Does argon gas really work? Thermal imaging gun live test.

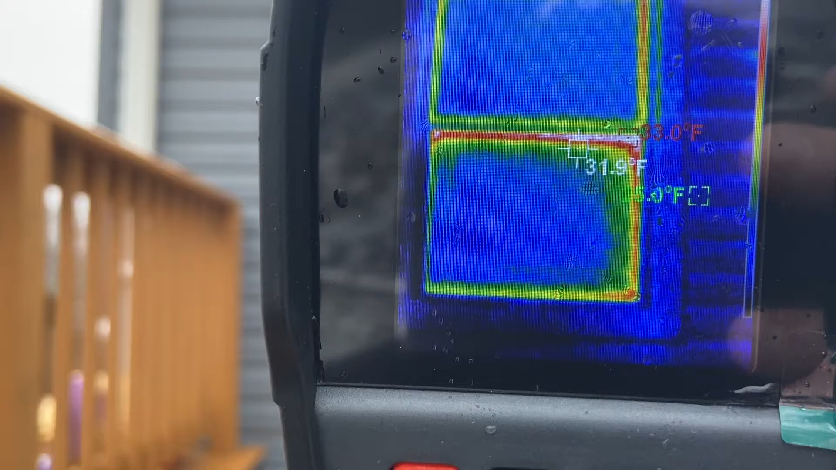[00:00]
On screen: spot 31.9°F
okay guys uh let's start the video right here in
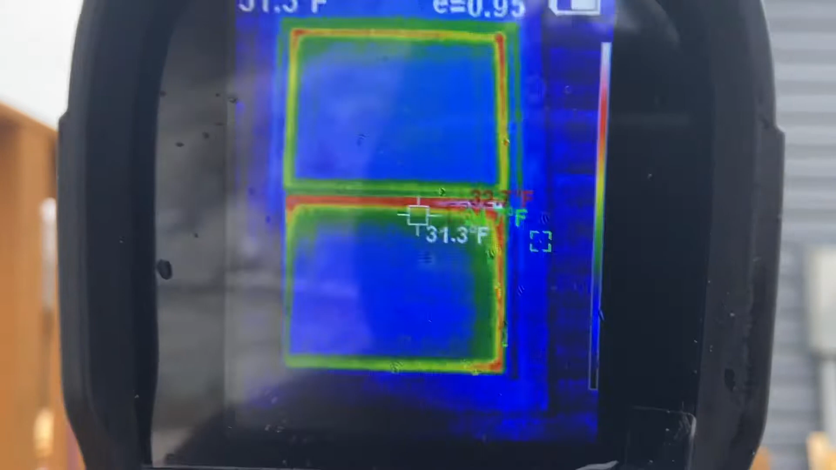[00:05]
On screen: spot 31.3°F
the kitchen where i was measuring the other side so the outside of the glass you can see it's
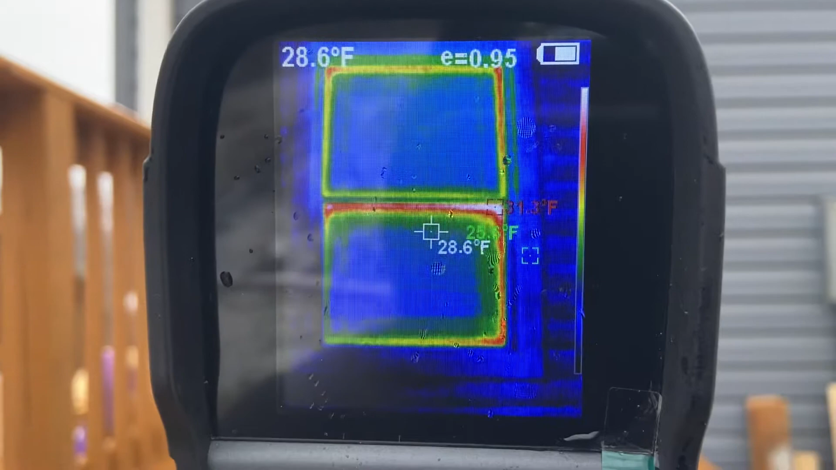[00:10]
On screen: spot 28.6°F
28 degrees so it's pretty cold so the inside
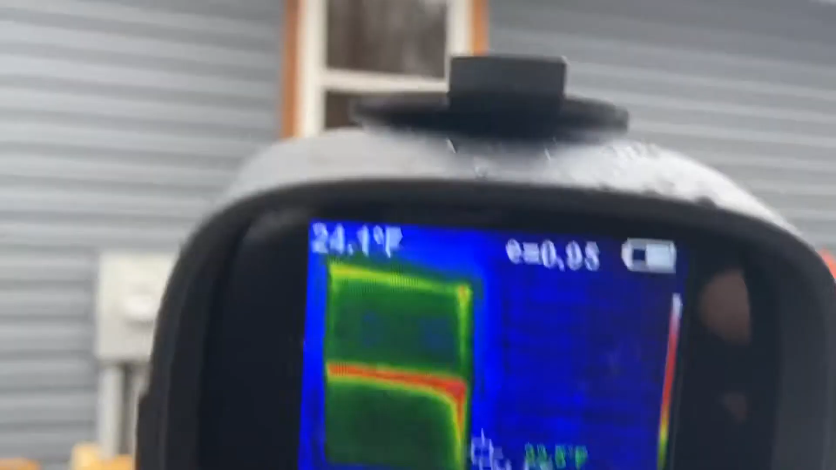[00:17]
then on that double pane um that one's doing pretty well
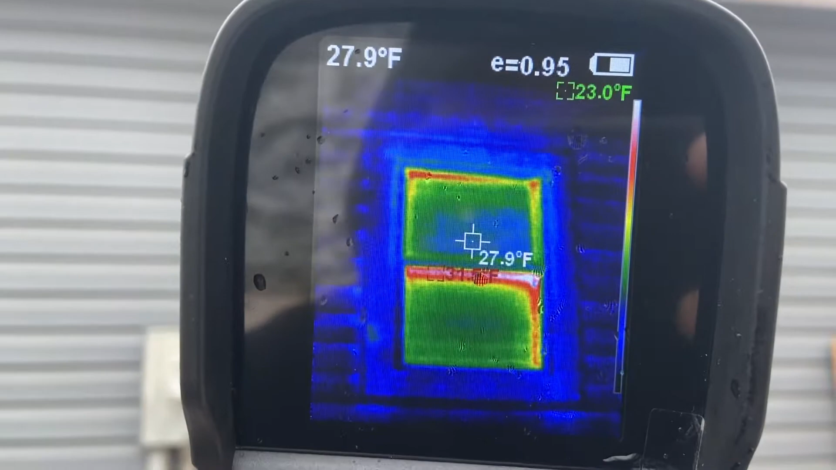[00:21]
On screen: spot 27.9°F
itself the outside of the glass is measuring 28 on the inside it
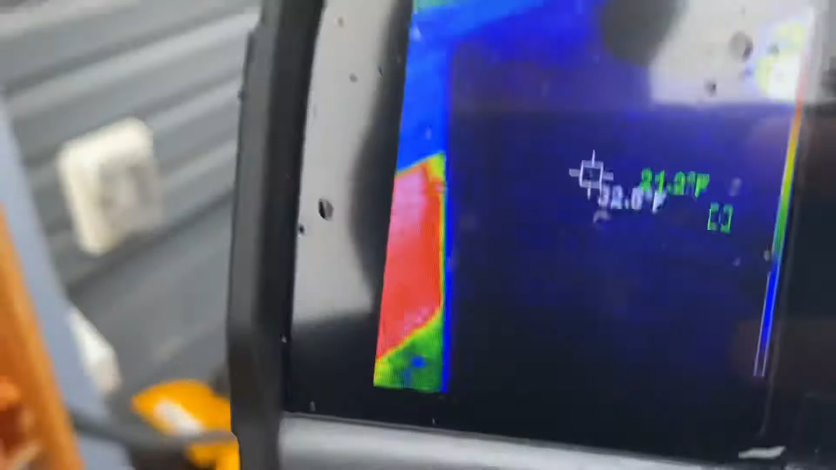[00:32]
the triple so here's the heat line you can see the line going into the house how much
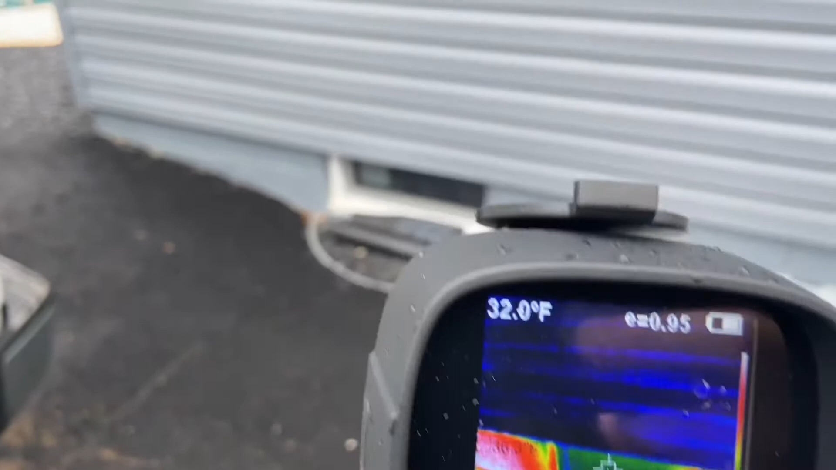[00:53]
On screen: spot 32.0°F
a little window and then you can see what it's doing you can see that it looks like if i'm reading this right i'm having more heat loss through my brick
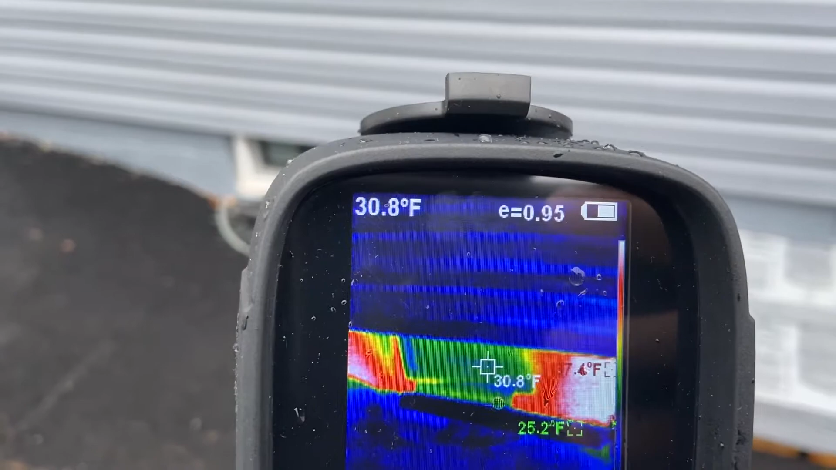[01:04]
On screen: spot 30.8°F, min 25.2°F
or the brick is warmer than the window so the window is more heat lost through the window there
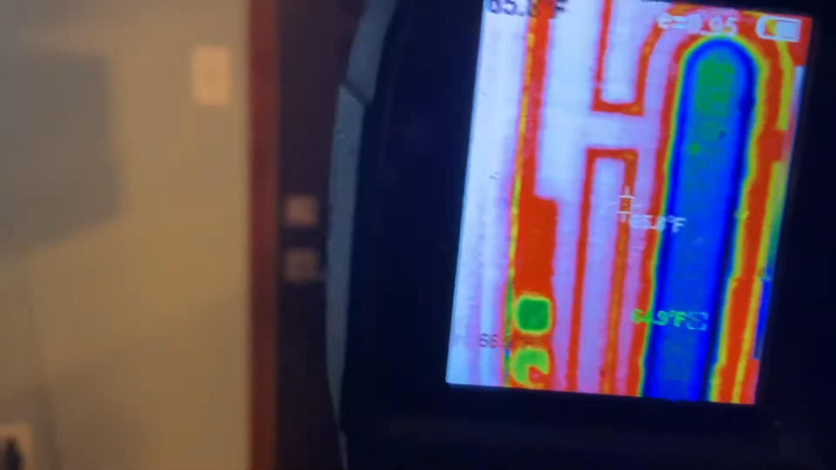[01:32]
so the door you could see the door is
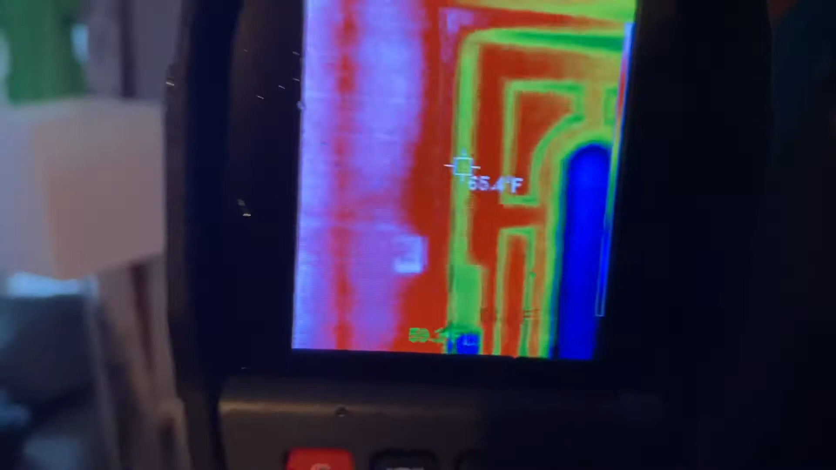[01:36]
where the heat loss is coming from the window and the bottom of the door right
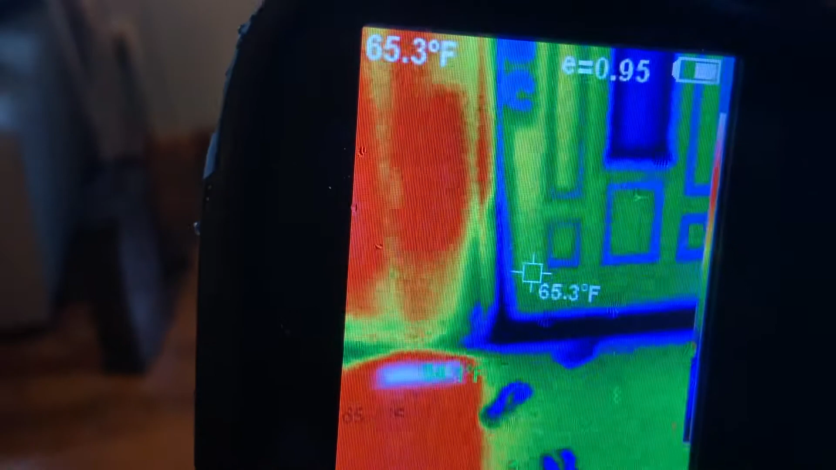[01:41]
On screen: spot 65.3°F
so the inside of the temperature the house is set to 70 71 so the door is not doing as well as the window we go over here to the window